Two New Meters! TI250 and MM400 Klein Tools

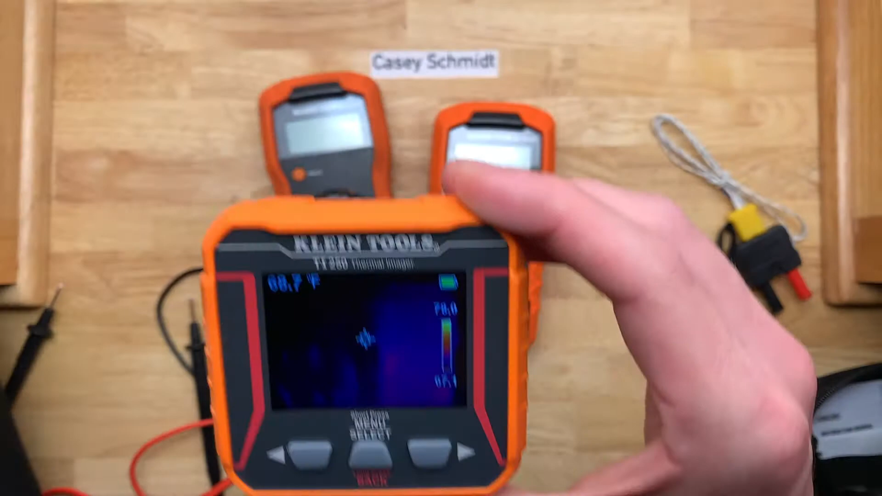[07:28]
And I guess you can see that this meter is a little warmer than the rest.
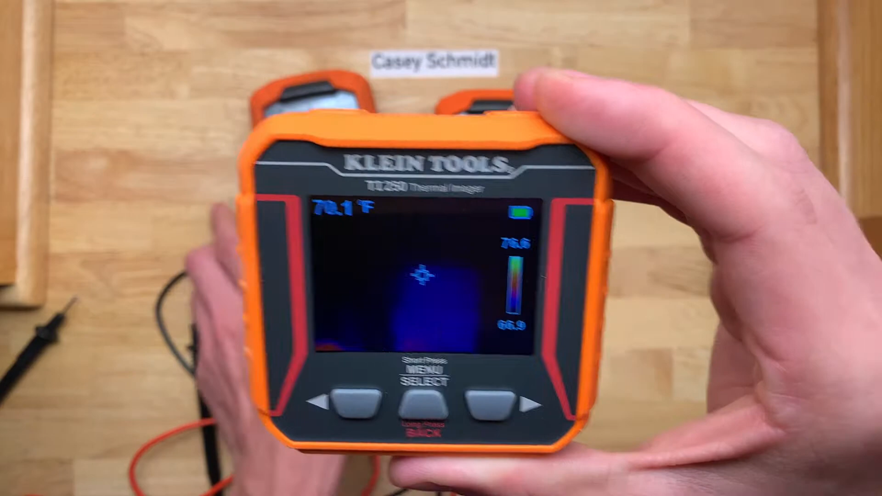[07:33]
On screen: spot 70.1°F
That's a little bit cooler. Let's see if there's anything.
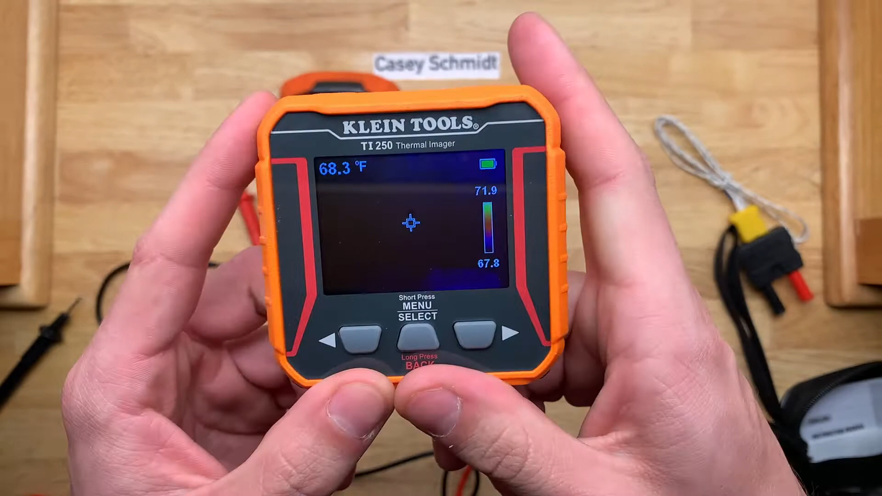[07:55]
On screen: spot 68.3°F
So if I want to take a picture of my hand here, then you press this button and it will save it.
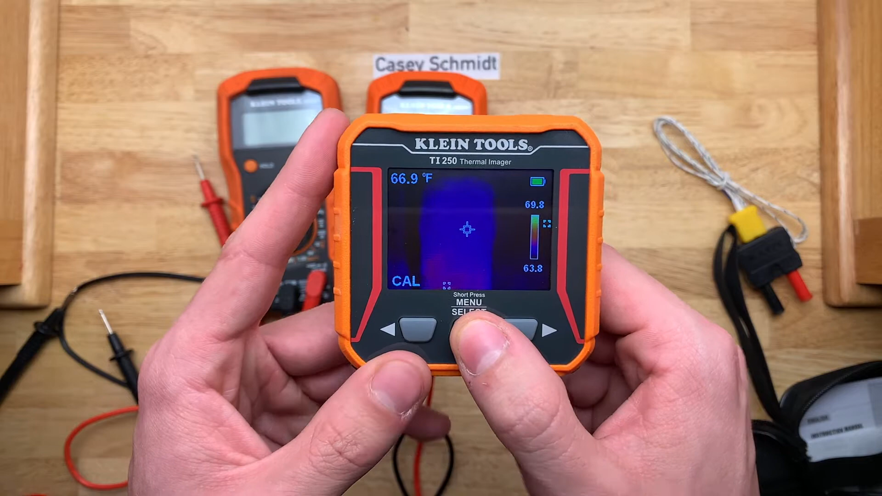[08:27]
On screen: spot 66.9°F
This will show you the hottest and coldest spot in the image. Every few seconds, this thing has to calibrate and the screen freezes. It's a little annoying, but you get used to it.
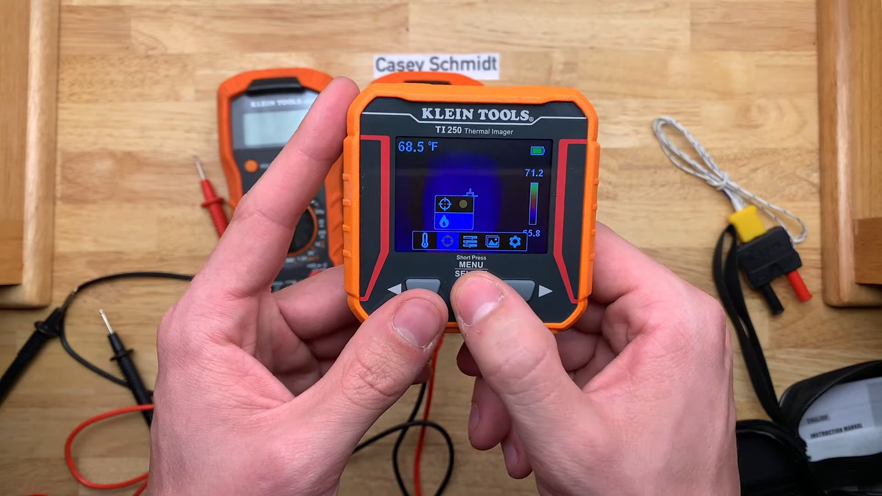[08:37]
On screen: spot 68.5°F
And a long press will take you back.
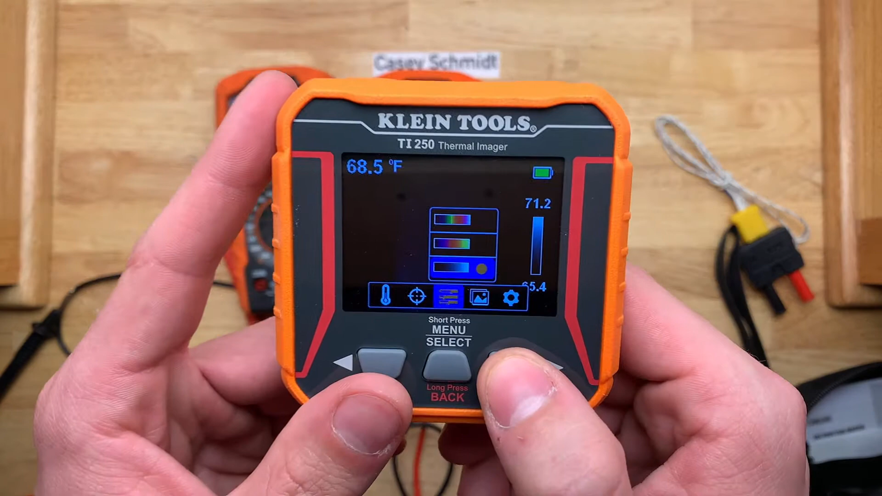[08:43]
On screen: spot 68.5°F
So here you have three different options for which color grading you want. I prefer this one. Some people say that there is a specific reason why you would use one over the other based on what you're looking at.
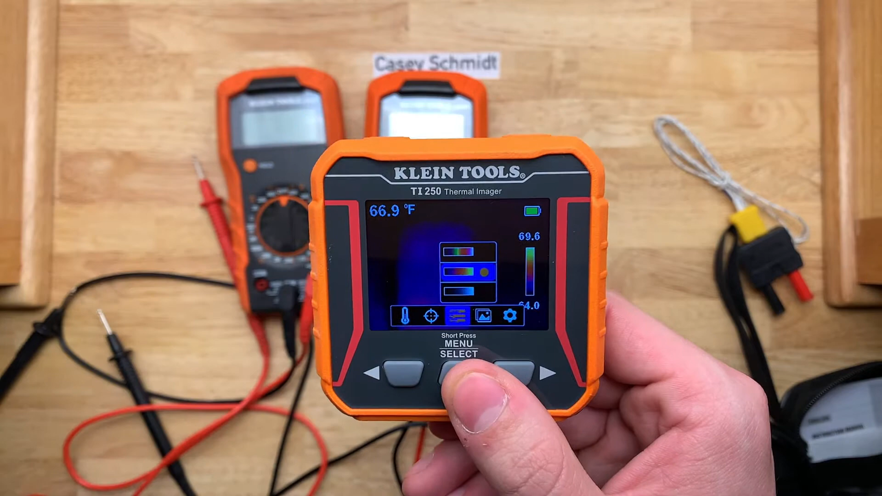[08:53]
On screen: spot 66.9°F
And that's probably true for my use, because I'm really just using this more for fun and just, you know, light duty diagnostics.
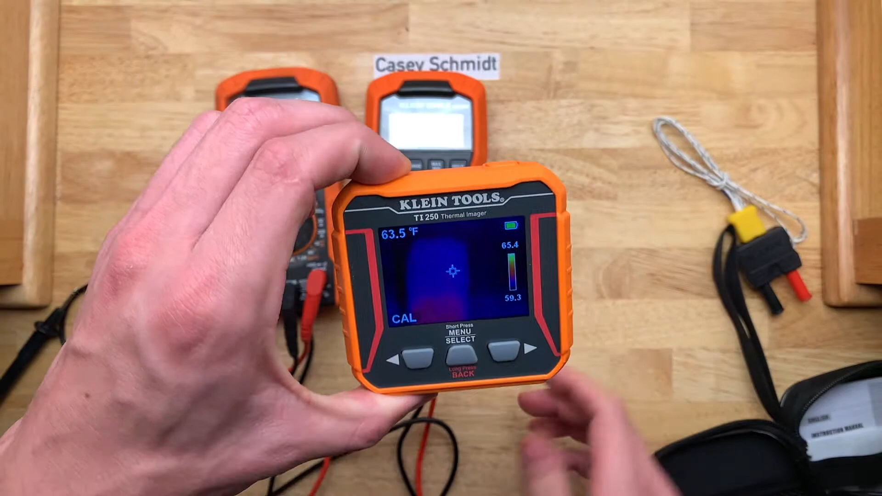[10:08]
On screen: spot 63.5°F
This thing, I got it because it is simple as dirt. There's nothing fancy about it. It takes an SD card.